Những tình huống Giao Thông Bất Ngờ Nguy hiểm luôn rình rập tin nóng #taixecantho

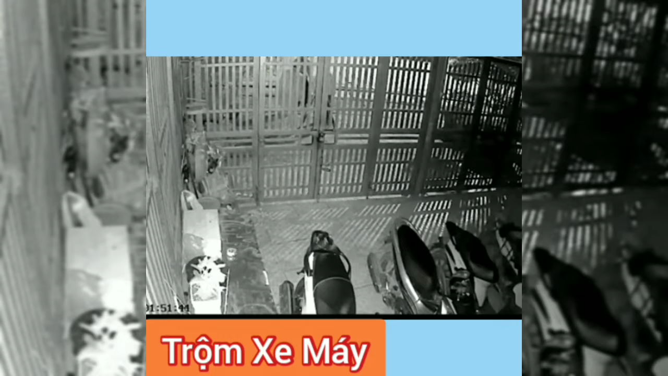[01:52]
Có ai quen mấy thằng này không, bảo chúng nó quay lại nhặt tôi dép về. Dép tôi vẫn để được tàu đấy nhá. Đường lần sau chạy chậm thôi, vấp ngã chiếc bố trong này.